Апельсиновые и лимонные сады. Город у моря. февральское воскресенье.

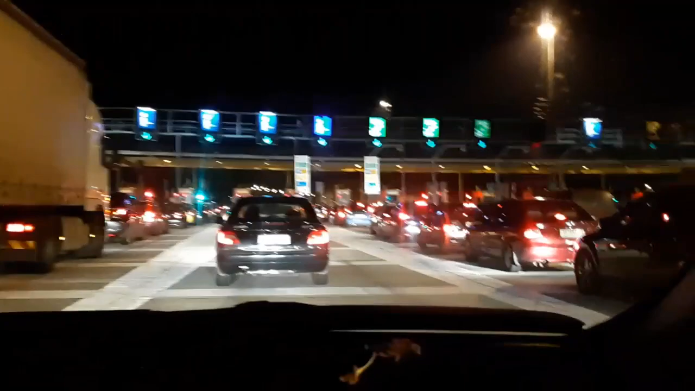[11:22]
Снова платная дорога, все возвращаются в Афины, машин 8 рядов, наверное.